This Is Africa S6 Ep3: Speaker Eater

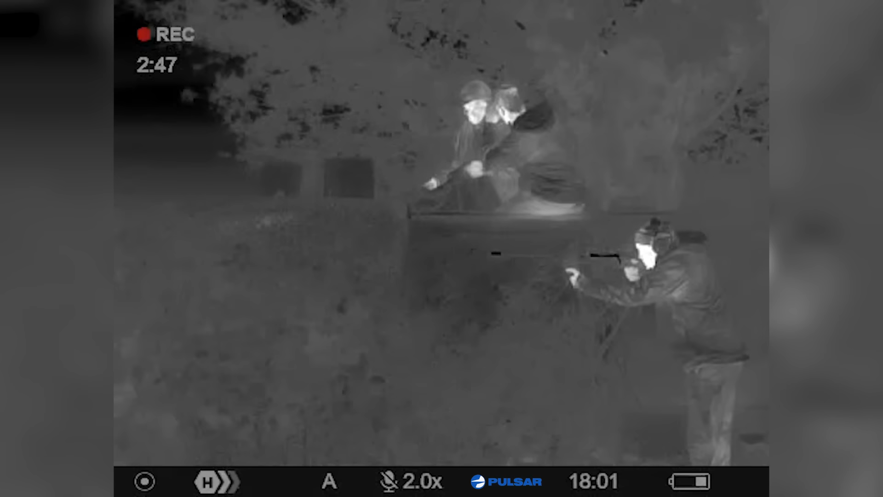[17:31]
Being able to see perfectly at night through a scope is just something that's just so cool.
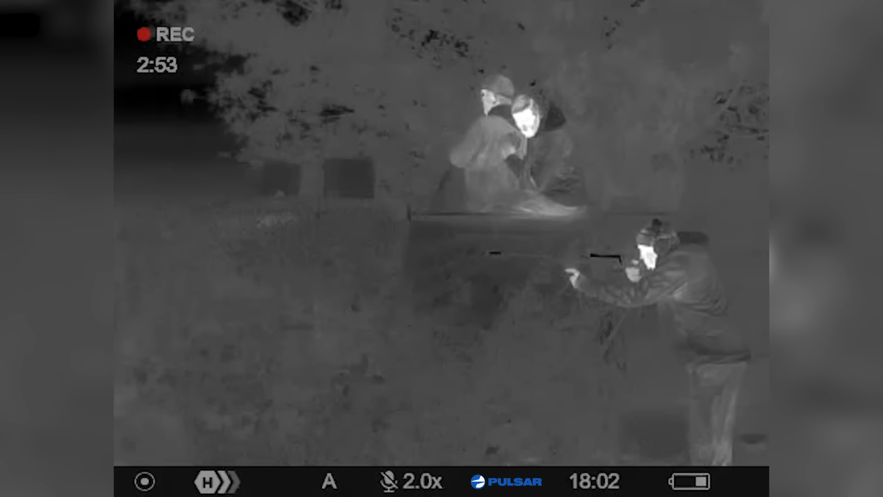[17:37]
And I was surprised to see that even though our speakers had now officially started,
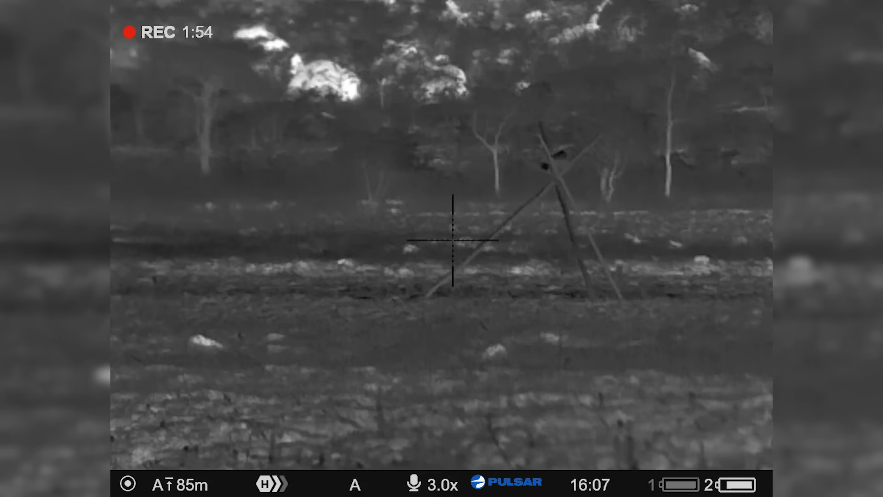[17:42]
there was a couple of donkeys that didn't seem to be, you know, they were clearly used to the sound of hyenas,
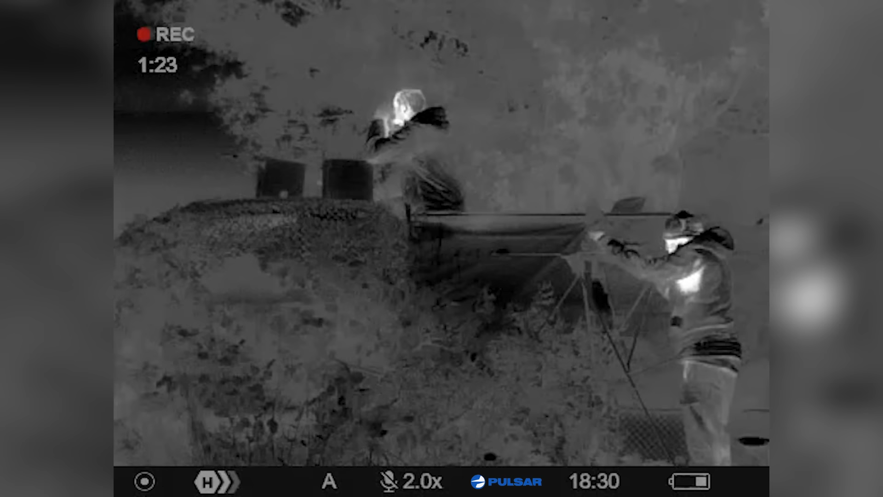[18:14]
He's coming in. He's coming in. He's on the right.
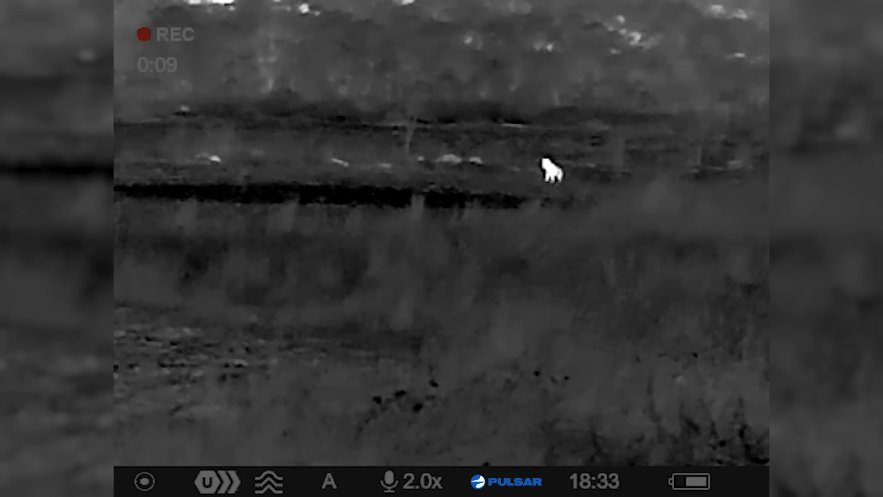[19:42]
Coming in. He's passing the buildings now.
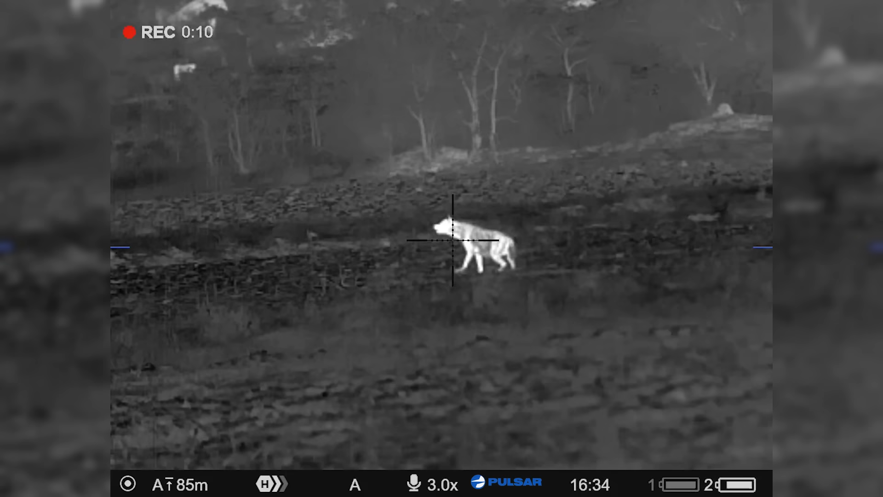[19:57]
Have you got him, Andy? Yeah, I got him. When he stands, you're going to smoke him, eh?
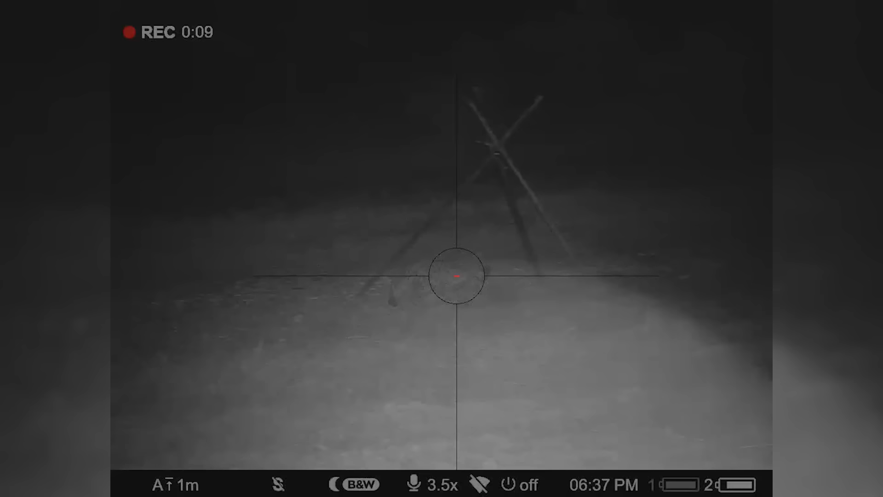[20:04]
Uh-oh. Smoke him. When he stands, hit him.
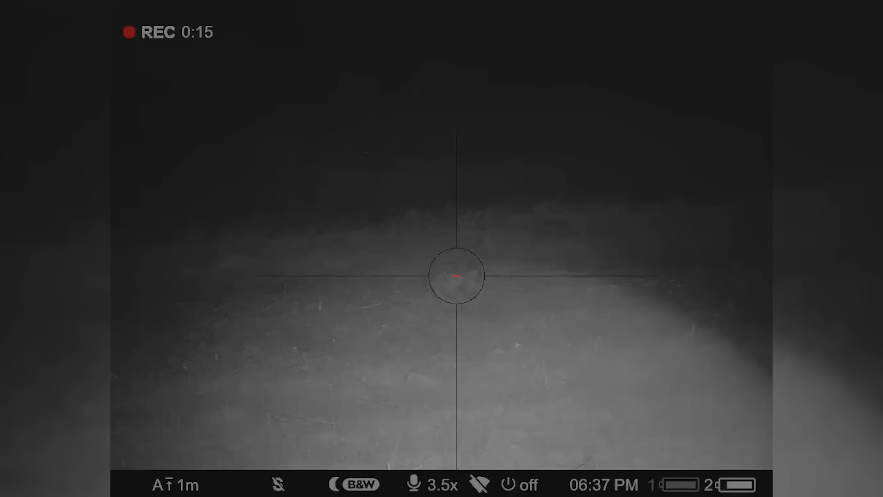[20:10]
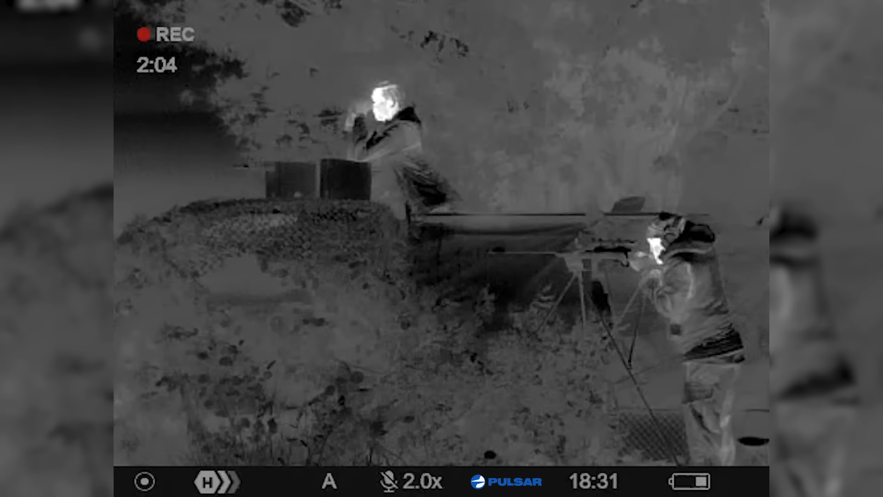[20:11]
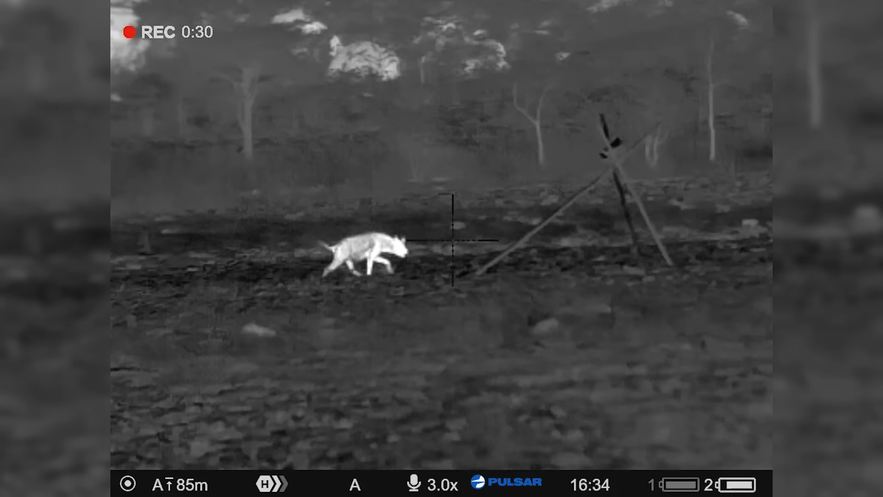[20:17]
Don't let him pull the speakers down, eh? Another one coming, it's okay.
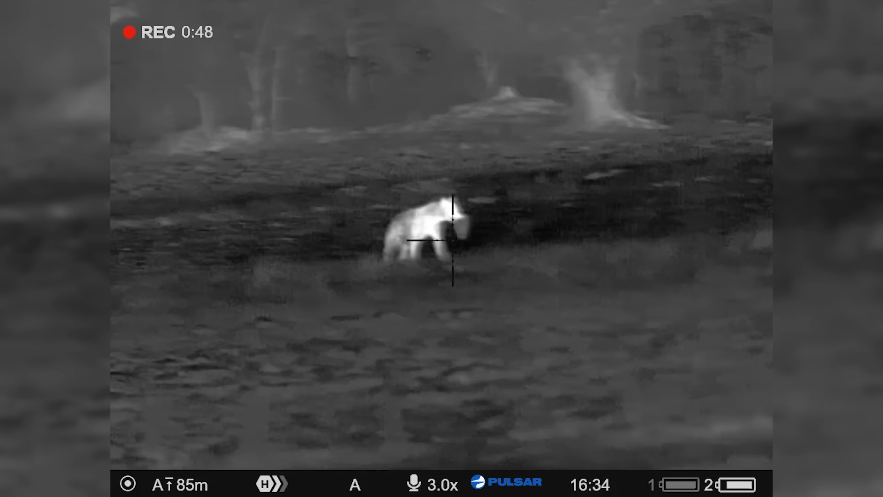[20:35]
He's got the speaker in his mouth. He's walking away with it.
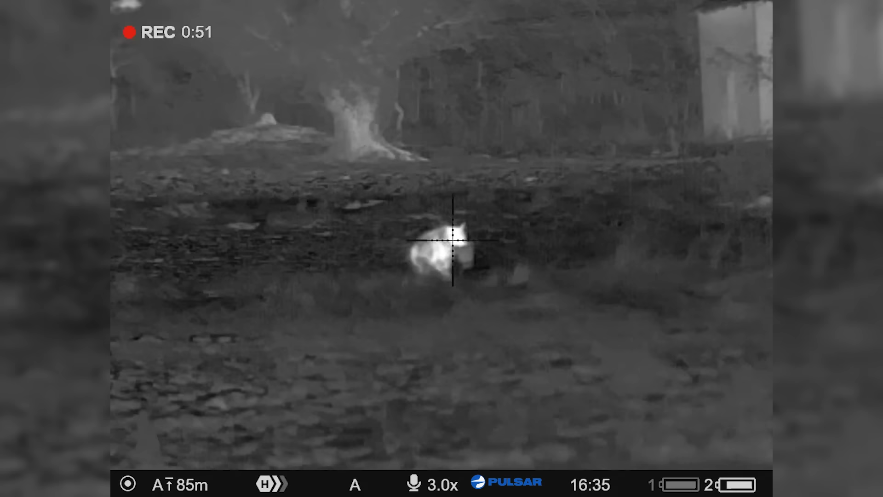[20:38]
Don't worry. Pull it off. Straight down. Straight down.
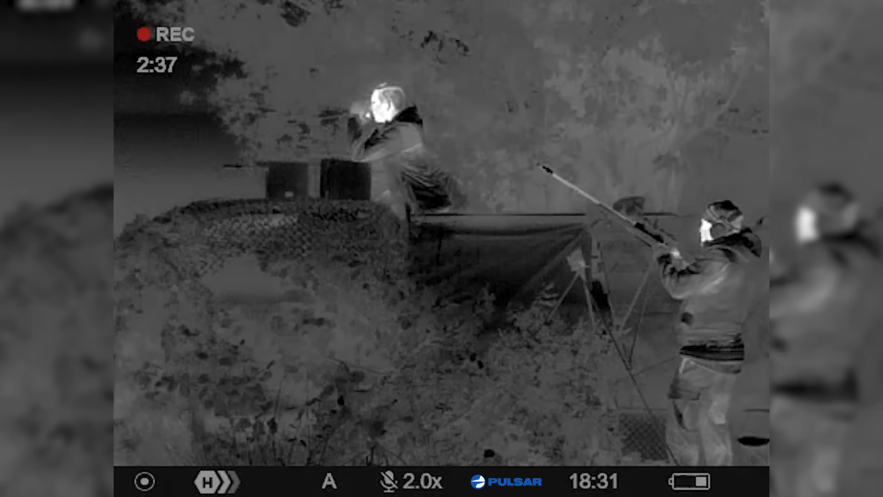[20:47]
The next one's just standing. Are you recording, Andy?
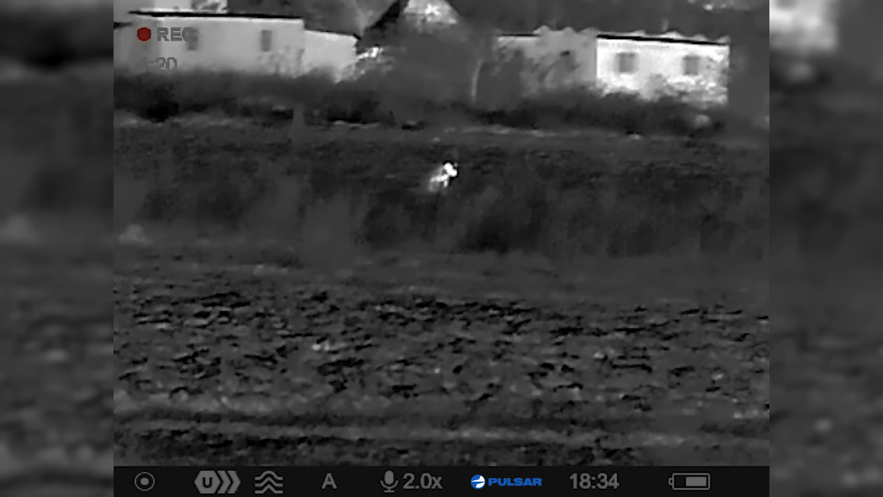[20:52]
Oh, for like two. He's right in line with the house.
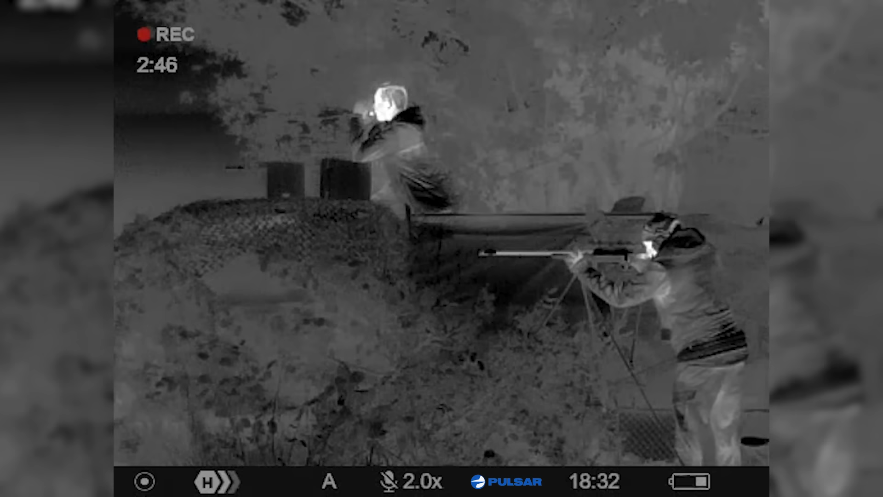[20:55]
He's coming towards us. Yeah. He's standing.